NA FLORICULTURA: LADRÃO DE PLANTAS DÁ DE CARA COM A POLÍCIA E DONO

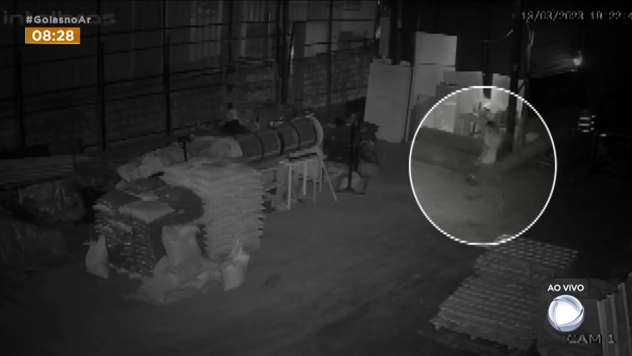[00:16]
Foi pelo sistema de segurança que o dono da loja notou a visita indesejada.